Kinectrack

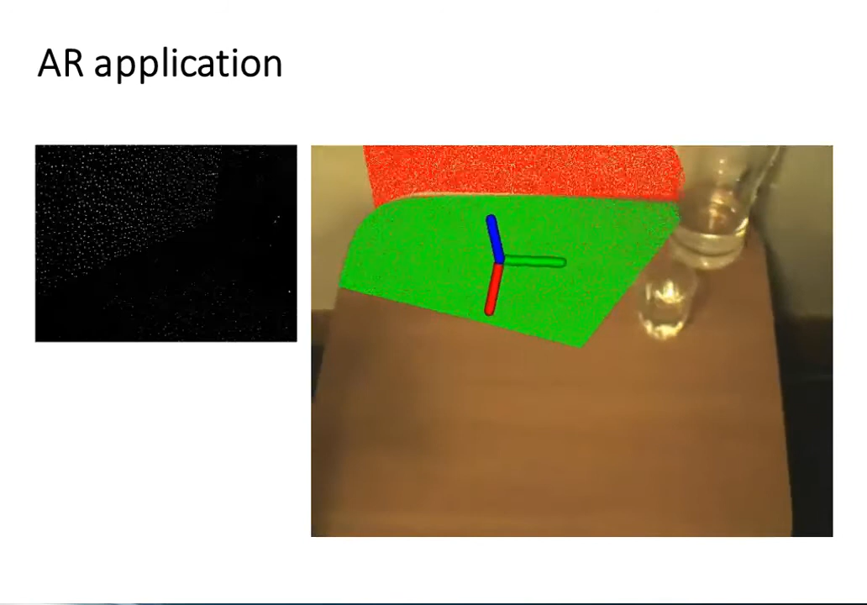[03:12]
This is an example of our tracker being used to provide the sixth off pose of an attached camera to enable augmented reality in a challenging scene with textualist surfaces. The recovered 3D scene structure viewed by the IR camera, shown on the left, is augmented in the scene.